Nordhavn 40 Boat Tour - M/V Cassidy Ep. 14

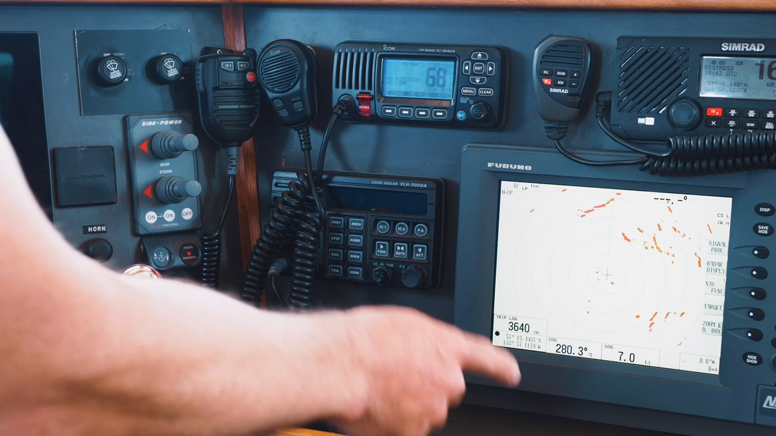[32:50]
And then finally over here on the right, this is an old Furuno chart plotter device. What we primarily use it for is radar. It has an old open array radar that's up on the roof of the pilot house.
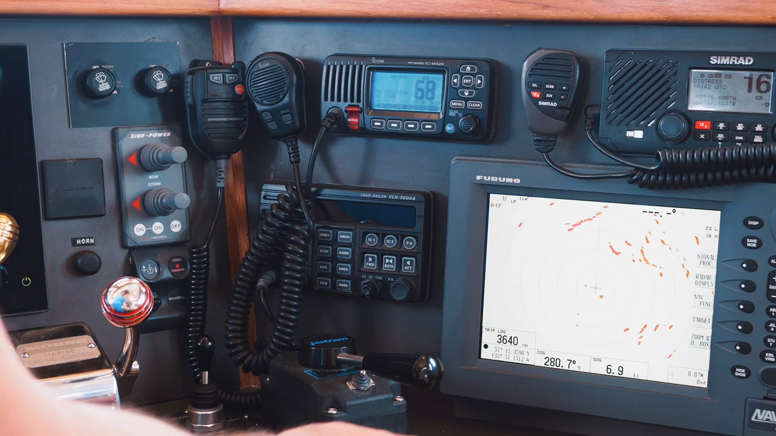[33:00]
It's more powerful than our solid state radar, although the screen is lower resolution,
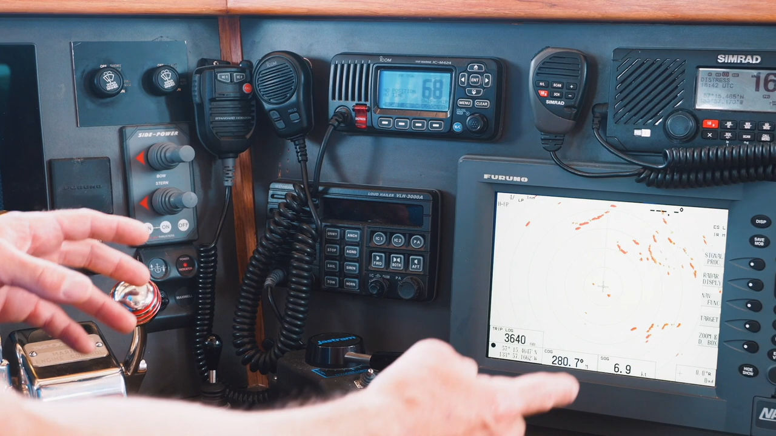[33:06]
but it is nice just to have a redundant radar, and it allows us to kind of see things farther off than our solid state radar does.